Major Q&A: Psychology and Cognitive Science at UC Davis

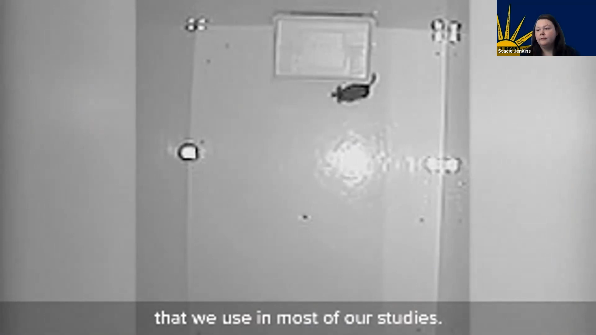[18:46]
There's a mouse in this cage here, and you can see our test mouse is really interested in it.
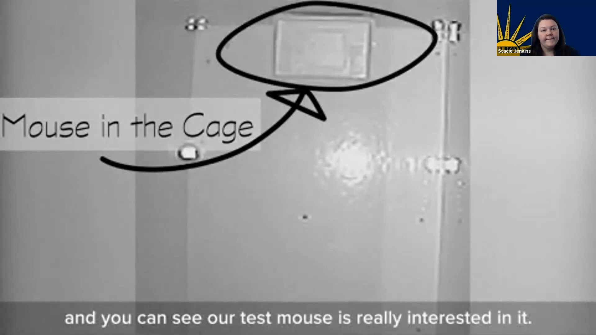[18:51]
See how she's getting right up close to the cage? This is pretty typical in mice.
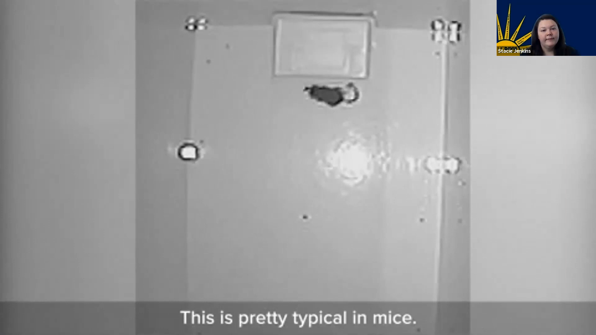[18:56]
If they come across a mouse they don't know, they want to check it out. Now, look at this mouse.
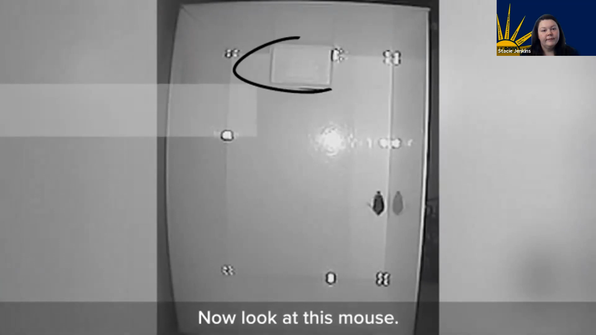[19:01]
See how she's staying back? She's not approaching the cage, but she's paying attention to it at the same time.
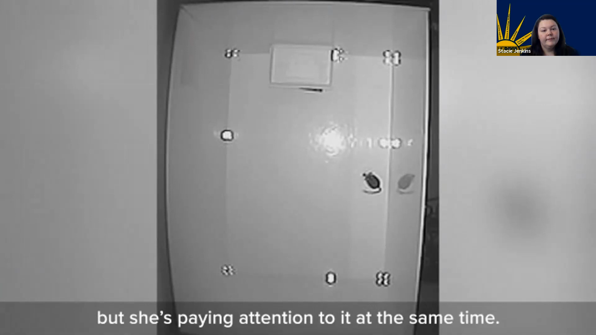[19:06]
We measure how much time the mouse is sort of watching the cage, and we call that social vigilance.